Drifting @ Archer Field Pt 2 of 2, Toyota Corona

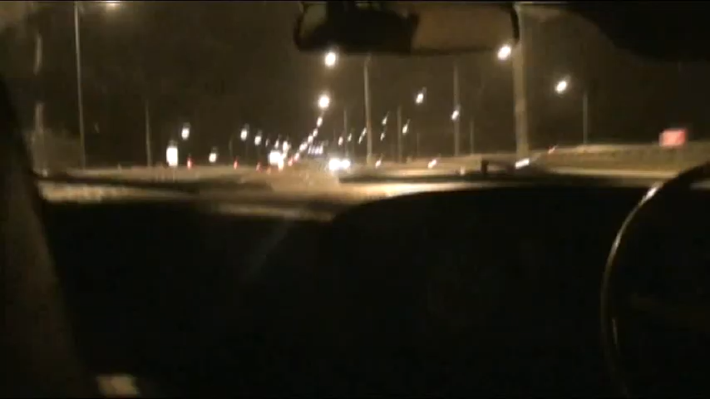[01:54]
This is the trip home in the land out. No, he's kicked out of the week yet. Just going down the highway and we're just going to have a look at the Corona. You can see it just sitting there.